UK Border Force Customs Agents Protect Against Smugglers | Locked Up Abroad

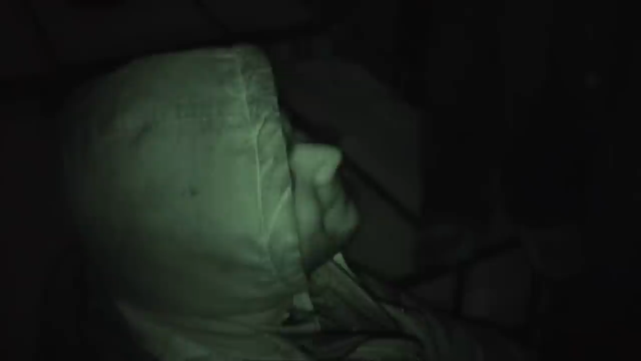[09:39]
3 are claiming to be from Afghanistan and 3 are from Iraq.
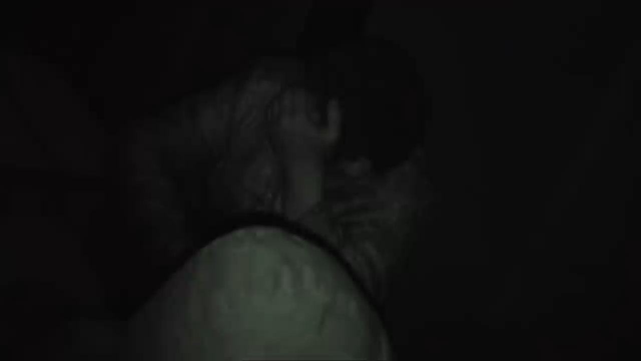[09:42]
And what we'll do is we'll take photos of them in situ and
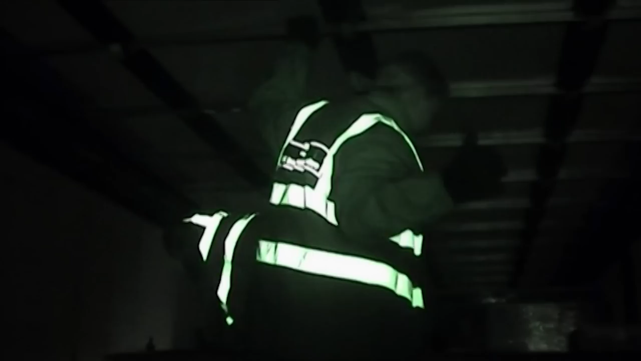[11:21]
Can definitely smell. Just here. Can stay you there. Pass us the camera, stop. Please? Stay there.
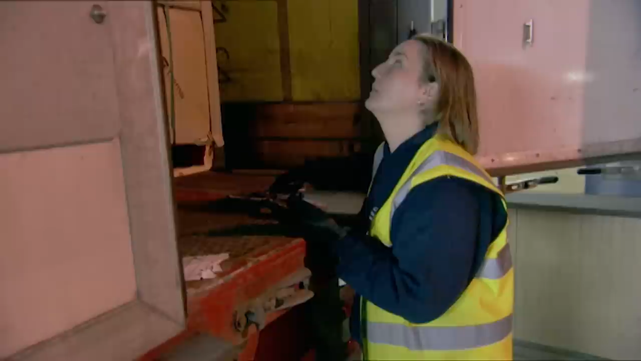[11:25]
How many? Two here. Just 5 months I was here in Calais. Five months in Calais.
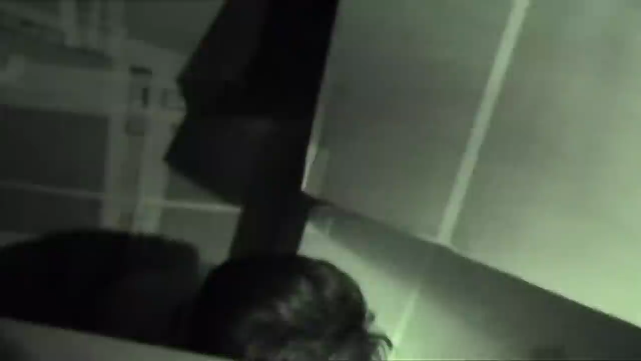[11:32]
And you speak English? Where are you from? Afghanistan.
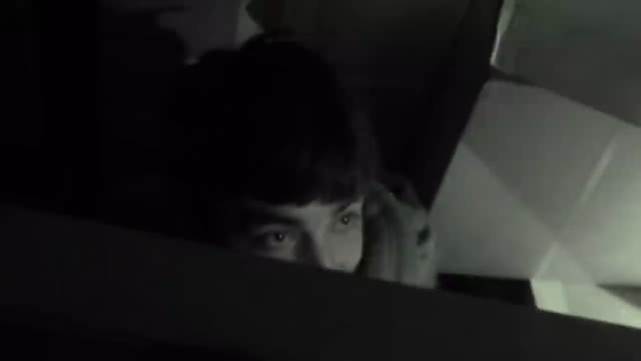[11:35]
Afghanistan. Stop moving, please. Well, there's two so far, but good possibility that some more down the front.
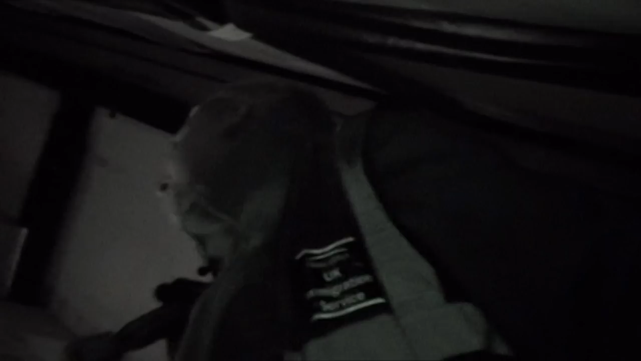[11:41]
Just one more? There is another person three? In here. Yeah.